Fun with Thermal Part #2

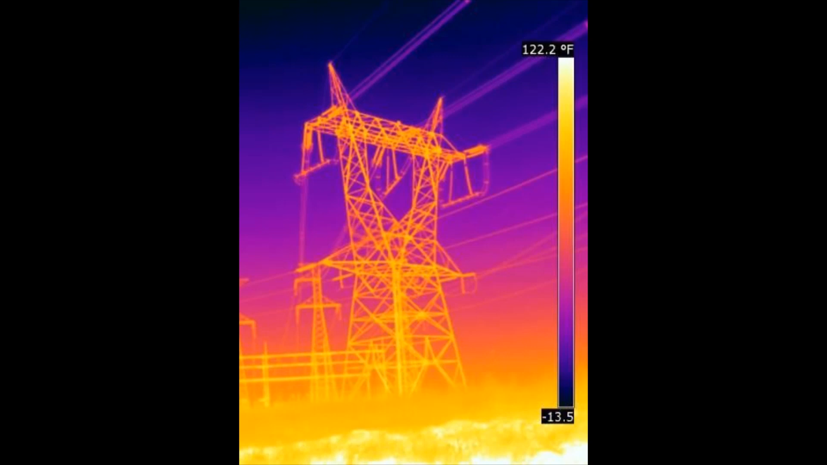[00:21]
On screen: scale top 122.2°F
But at the end of the day we all know that a thermal camera is the ultimate detection tool. Whether it be for critical infrastructure, monitoring a city, looking at animals, monitoring a perimeter or a border, or just looking at your own hand. Thermal cameras have very unique features that allow you to do some very cool things.
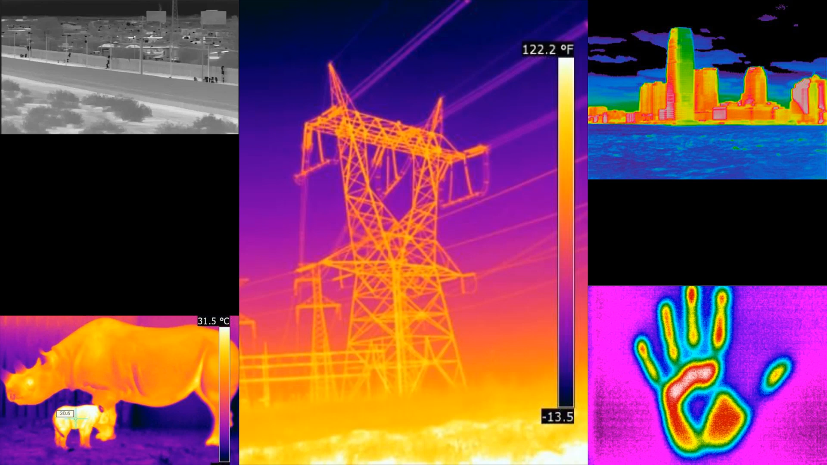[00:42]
In this video we're going to use the same camera that we used in part one, our 10 millimeter bispectrum, but we're going to introduce to you a 100 millimeter thermal only bullet camera,
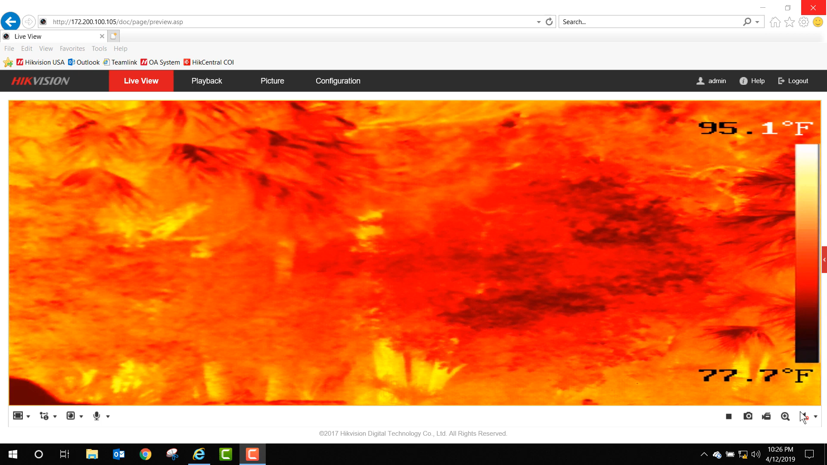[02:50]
On screen: scale top 95.1°F, scale bottom 77.7°F
So I took my 100 millimeter thermal camera outside one evening and decided to play around with the focus adjustment on it. The 10 millimeter bispectrum has no focus adjustment.
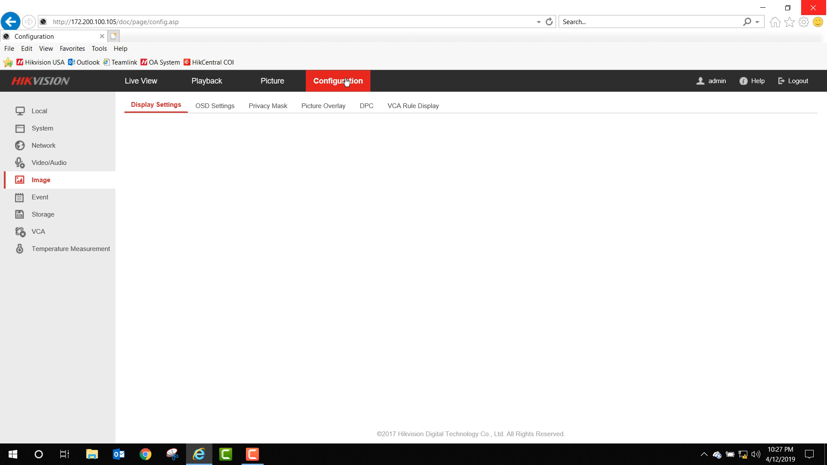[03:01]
What I found was by going into configuration under image and then under focus, there were three different focus modes, auto, manual, and semi-auto, and I wanted to find out what each one of them would actually do.
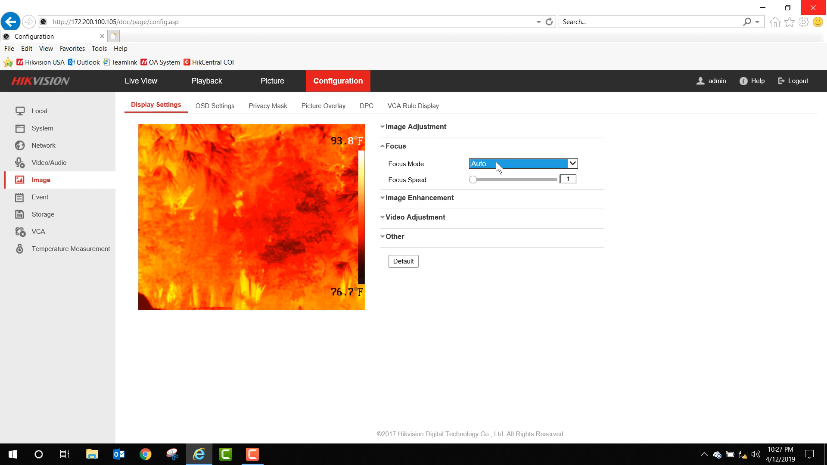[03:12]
On screen: scale top 93.8°F
So autofocus was pretty simple. The camera actually autofocuses. Now that works fine in the near field, say with large objects or objects that are going to be in the center of the screen,
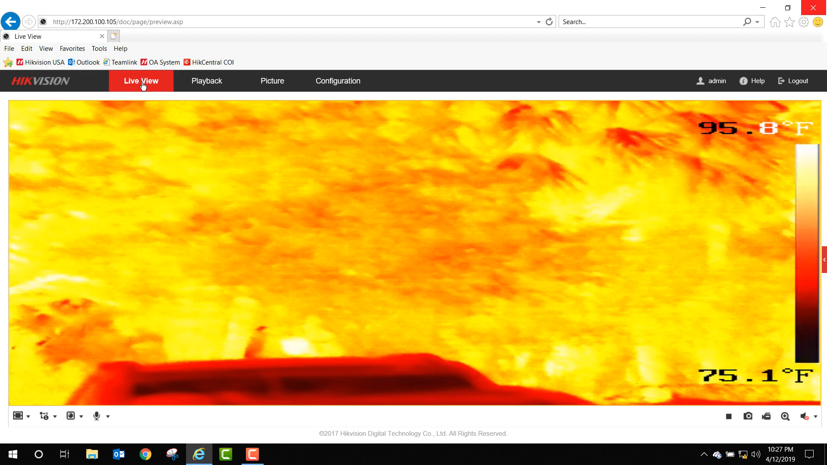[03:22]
On screen: scale top 95.8°F, scale bottom 75.1°F
but for what I was going to be doing up at the rocket launch, I just didn't think it was going to actually work.
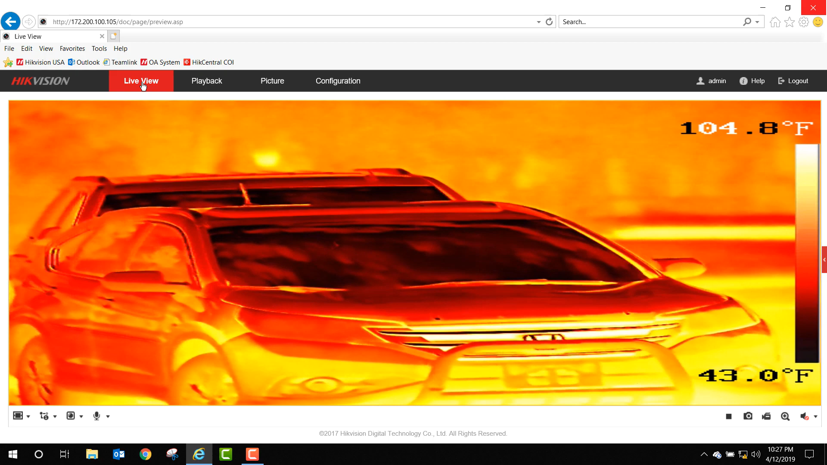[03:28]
On screen: scale top 104.8°F, scale bottom 43.0°F
So you can see how I focused it on a car that was in the near field.
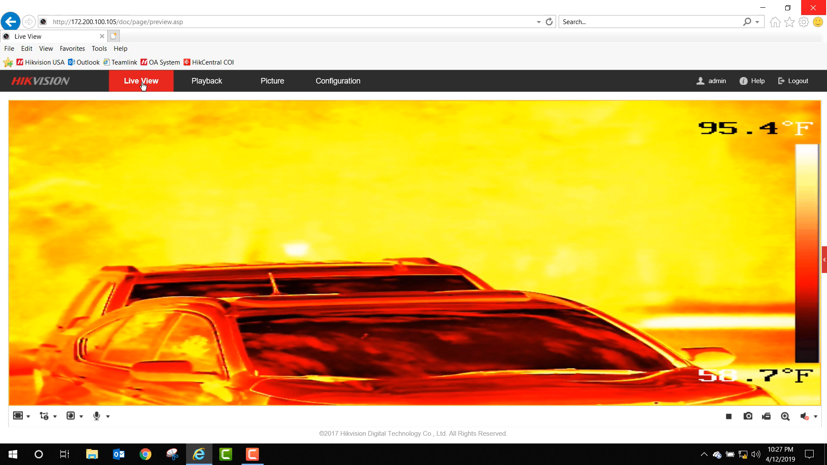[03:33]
On screen: scale top 95.4°F
I start to raise the camera up towards some wooded area down the road just a little bit and it sort of focused on the midfield and if I'd raised it up a little further, it would have focused even more on the far field as the far field took over the screen.
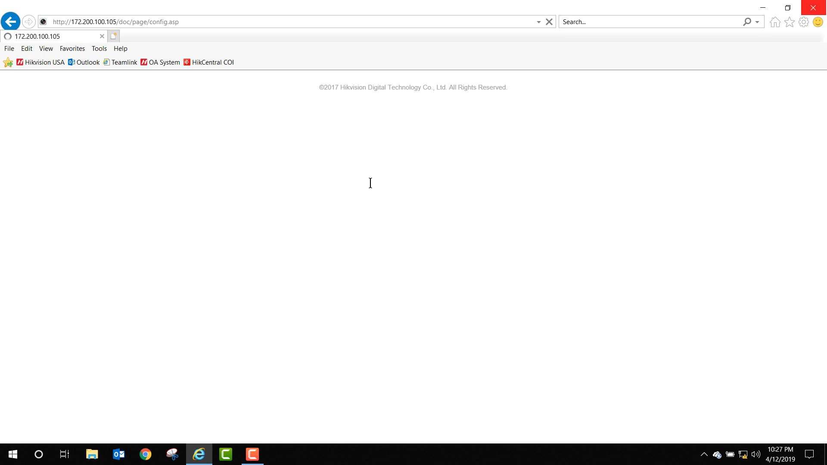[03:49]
The next option I decided to check out was just manual focus and to do manual focus, we go back into the live view and while you're in the live view,
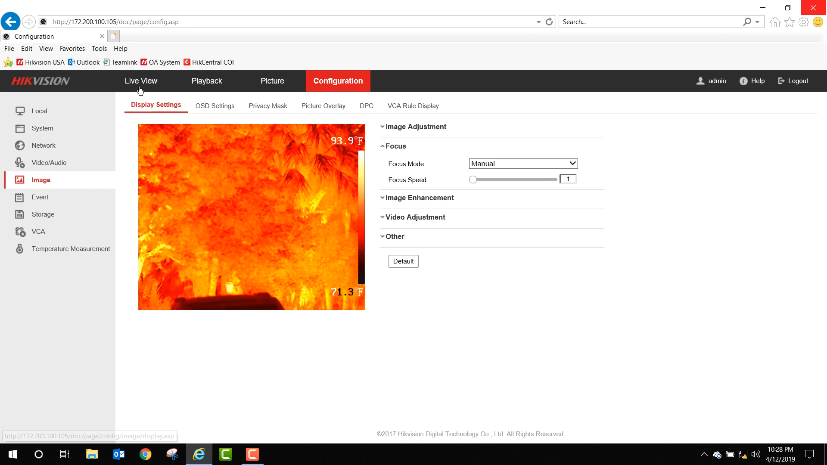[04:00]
you have to open up the controls on the right-hand side of the screen, there's a small little red tab that you're going to click on and that'll bring all your controls on screen for you and then when you look at the focus controls,
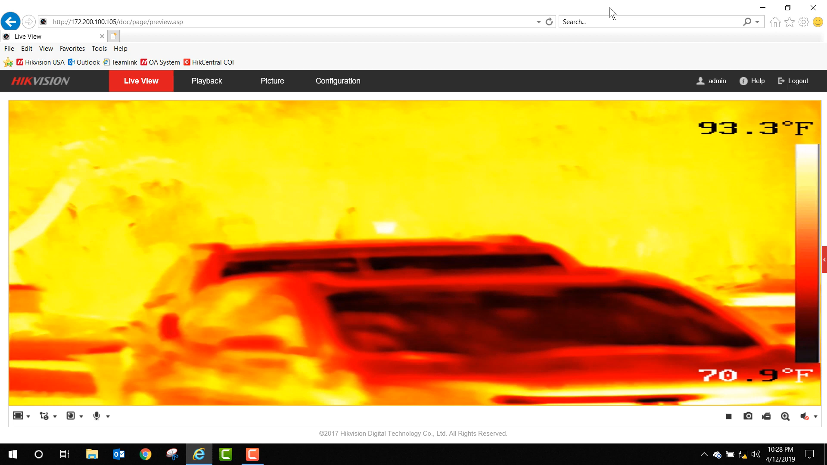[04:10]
On screen: scale top 93.3°F, scale bottom 70.9°F
there's a focus near and a focus far based on the way the icon is driven, focus far, focus near, and you can manually adjust the focus. Now of course, once you manually focus it, if you move the camera, then it's not necessarily going to be in focus depending on what object it is that you're actually trying to look at.
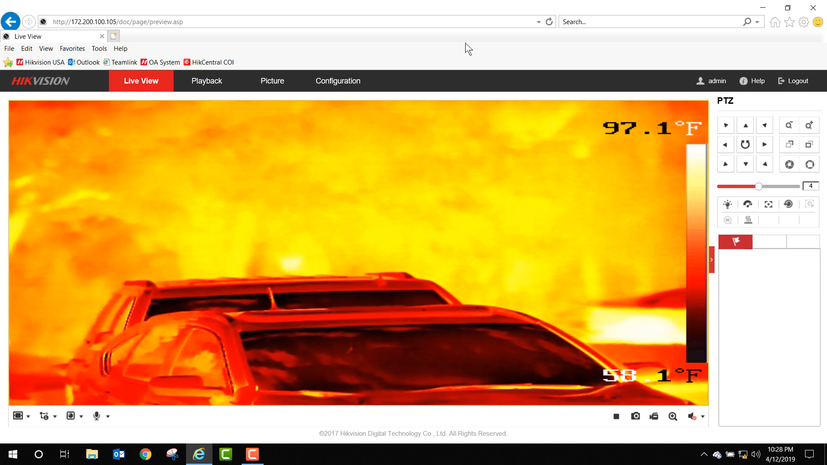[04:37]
On screen: scale bottom 58.1°F
So I move up from the car that was in focus to the trees and
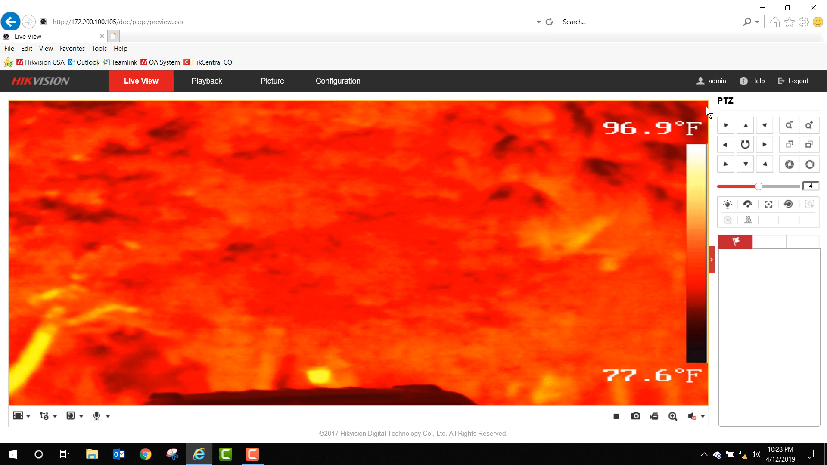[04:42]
On screen: scale top 96.9°F, scale bottom 77.6°F
it was out of focus and the only way I'm going to get that back into focus is to manually focus it because I'm in manual focus mode. We'll go back to configuration and we'll take a look at semi-automatic.
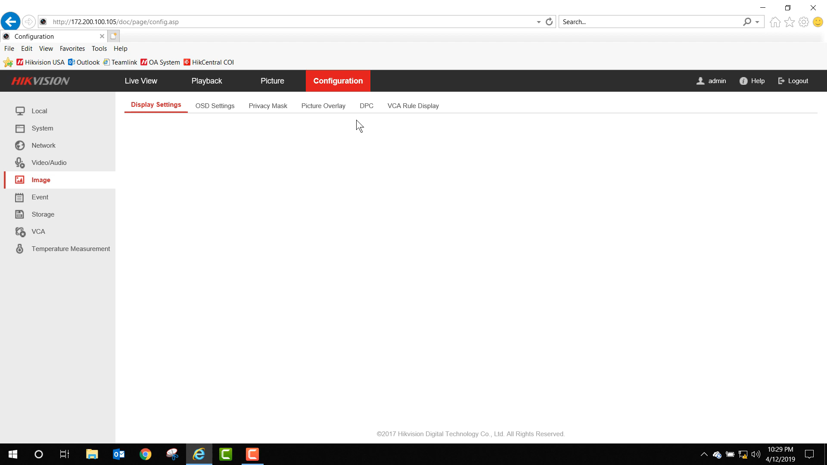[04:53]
Now watch closely as I click on semi-automatic, the image actually starts to focus automatically.
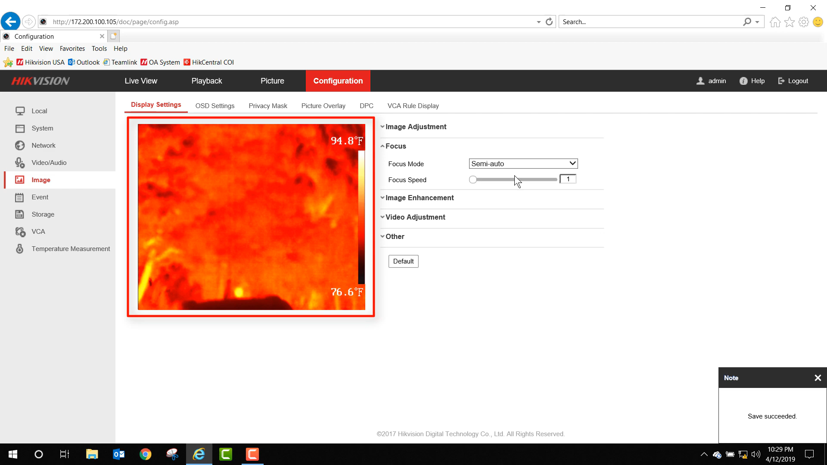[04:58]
On screen: scale top 94.8°F, scale bottom 76.6°F
That's the semi portion of it,
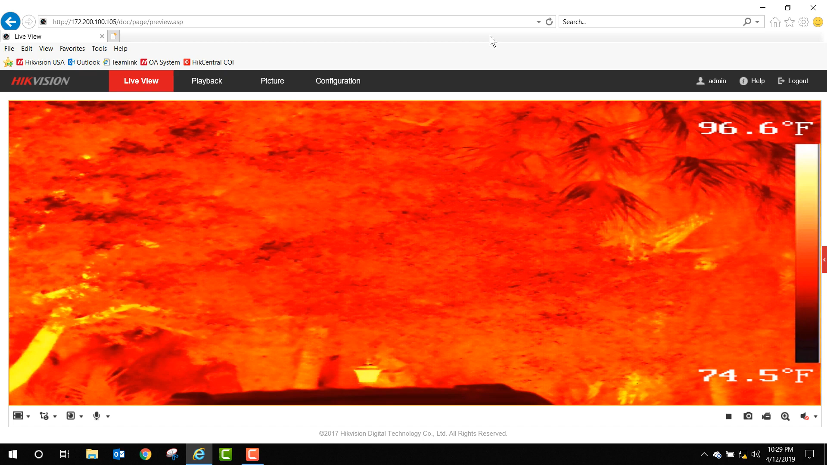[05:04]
On screen: scale top 96.6°F, scale bottom 74.5°F
but once I go back into the live view and I'm going to pan down just a little bit to that near field vehicle, I'm going to open up my focus controls and now I can manually focus the camera.
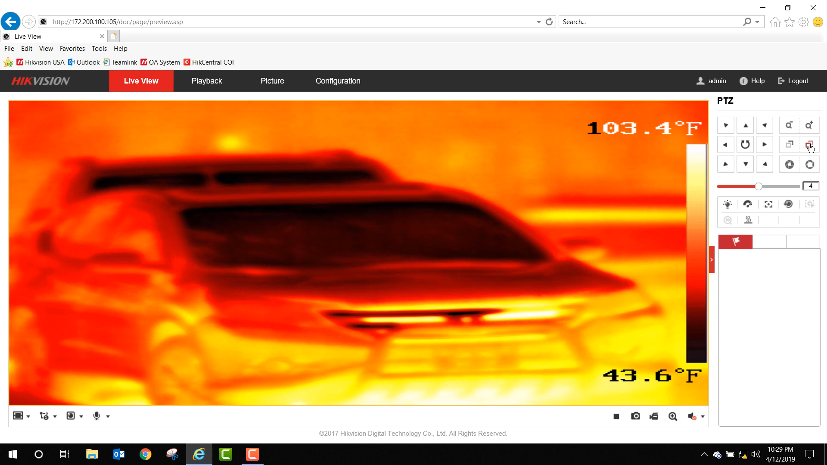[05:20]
On screen: scale top 103.4°F, scale bottom 43.6°F
So sort of in essence, think of the semi-automatic as it does the initial job for you and then you could make focus adjustments as necessary. But once you make those focus adjustments, the camera is basically in manual mode at that point.
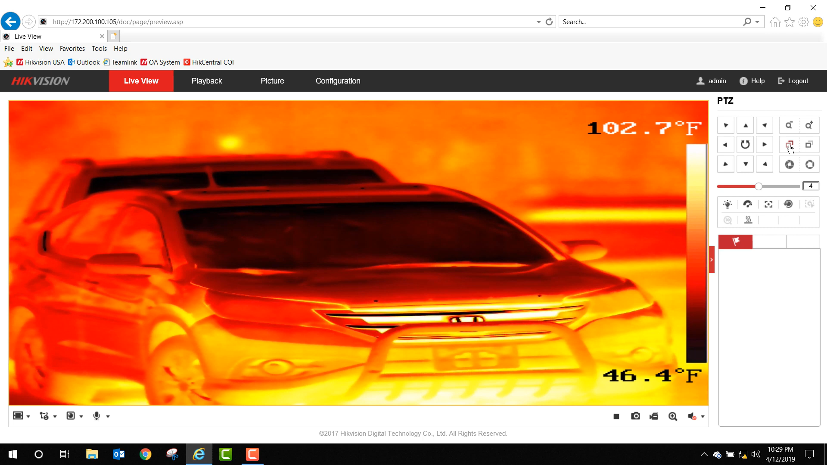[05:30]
On screen: scale top 102.7°F, scale bottom 46.4°F
So as you can see, as I start to tilt up,
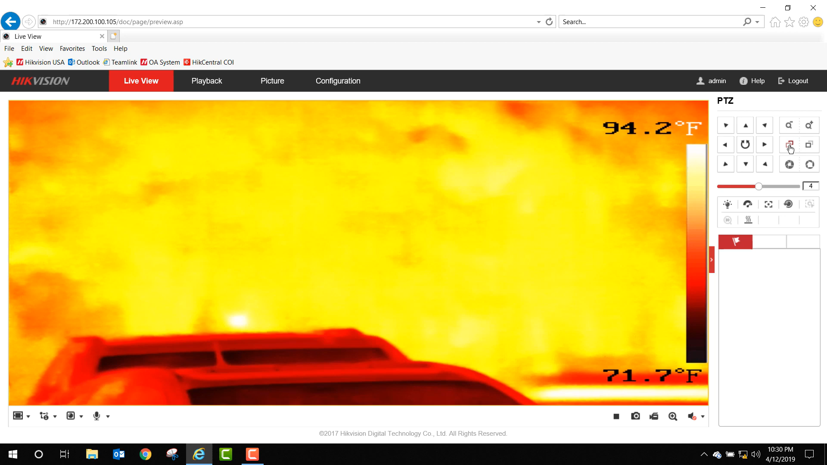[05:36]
On screen: scale top 94.2°F, scale bottom 71.7°F
it does not automatically focus.